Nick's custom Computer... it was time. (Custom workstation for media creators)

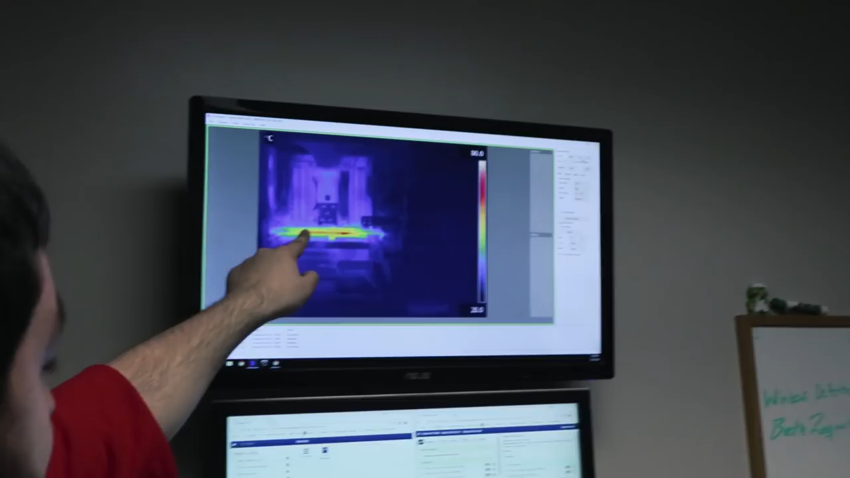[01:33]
Anything in red and orange is within our normal expected range.
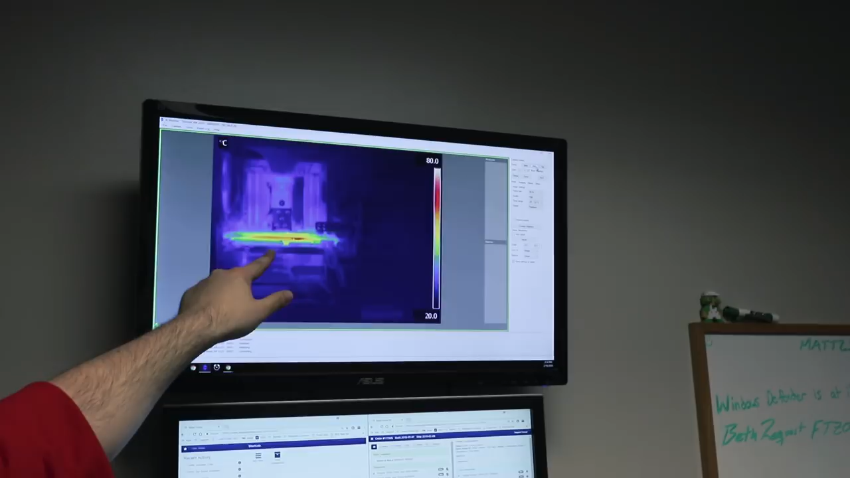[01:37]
On screen: scale top 80.0°C, scale bottom 20.0°C
If any of this turns white, especially like on the motherboard and the RAM, then we know that we have a bit of an issue and we want to correct that.
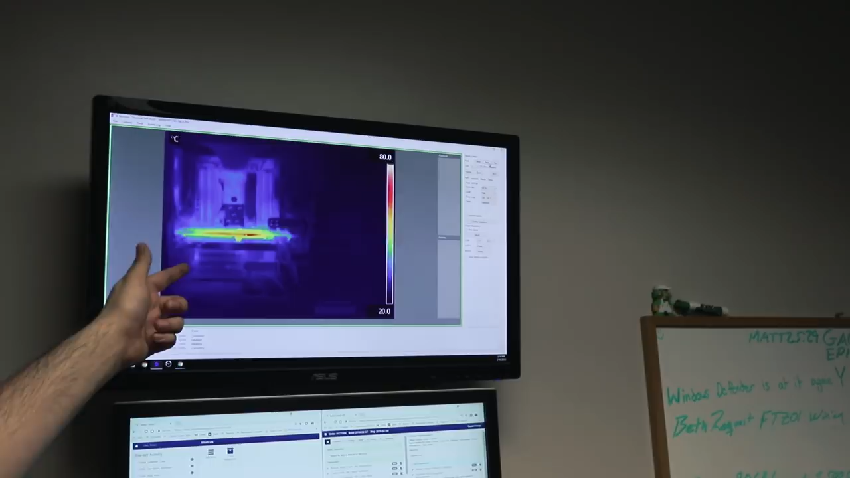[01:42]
On screen: scale top 80.0°C, scale bottom 20.0°C
Right, so all of your heat right now is in the graphics card, which is to be expected? Yes.
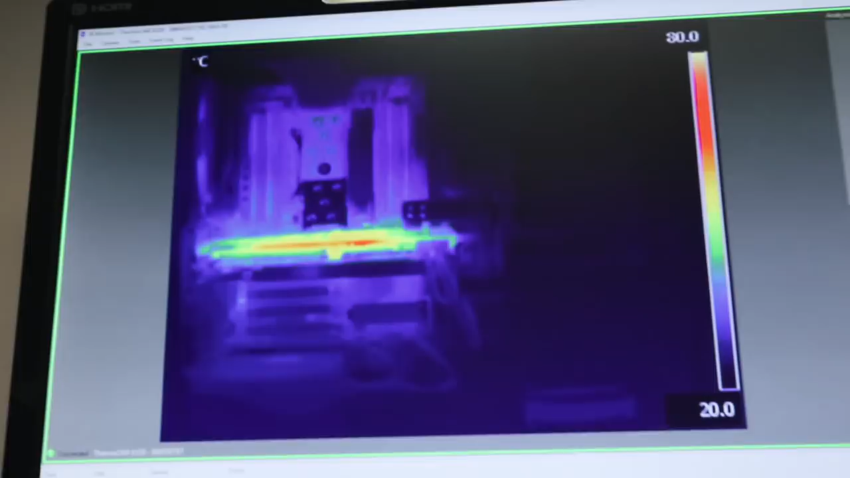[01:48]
On screen: scale bottom 20.0°C
Cool. And then you can see on the CPU, the heat pipes where they protrude out from the brace is starting to warm up as well.
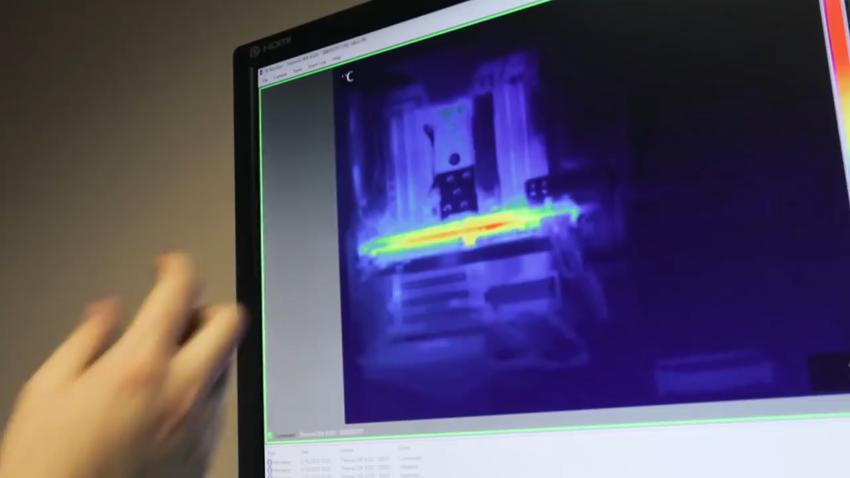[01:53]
The higher the capacity of the RAM modules goes, the more heat that we expected it to be on there.
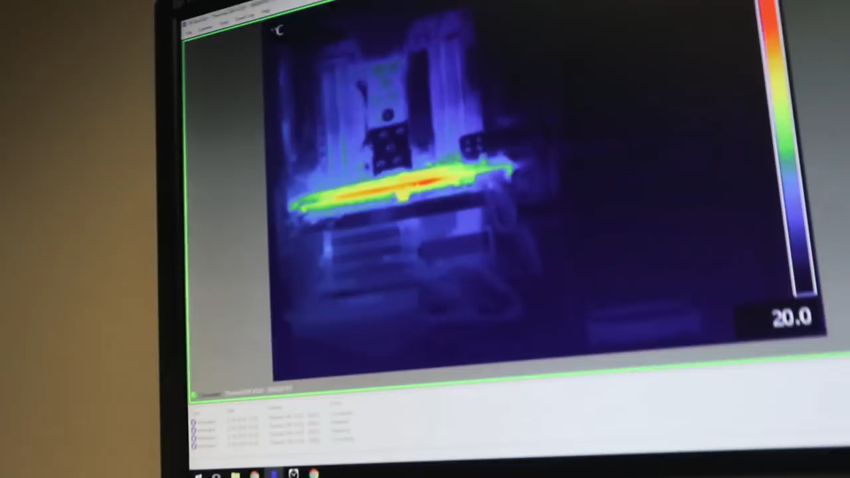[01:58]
This picture is basically showing me that we are operating under normal circumstances and that the cooling is adequate for this setup.